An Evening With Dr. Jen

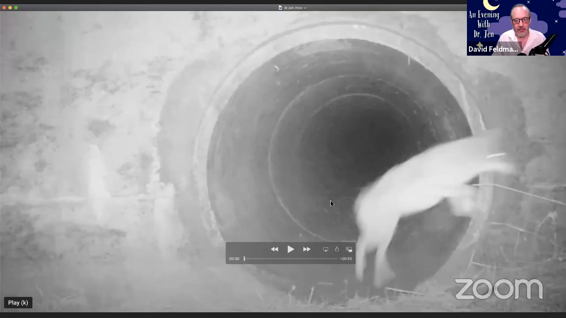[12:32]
nobody was watching them and dr jen what are we looking at right now
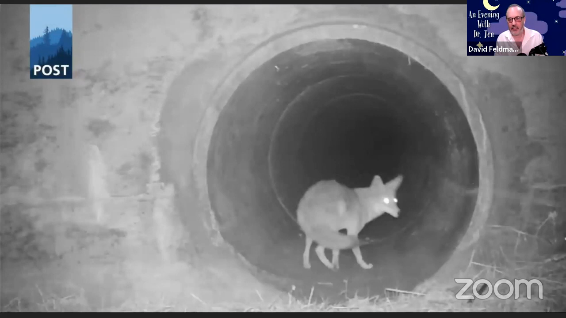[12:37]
well so that's a coyote and then uh that's actually an american badger